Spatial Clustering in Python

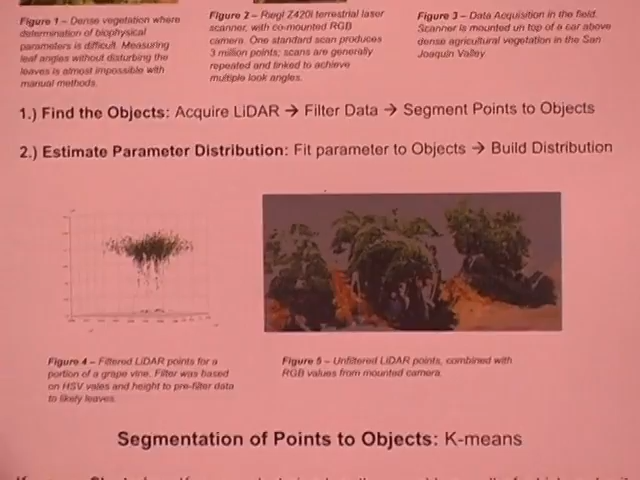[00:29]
And what I'd like to do is I'd like to try and segment down to leaf objects so I can fit things like bounding boxes, so I can calculate things like angles or areas.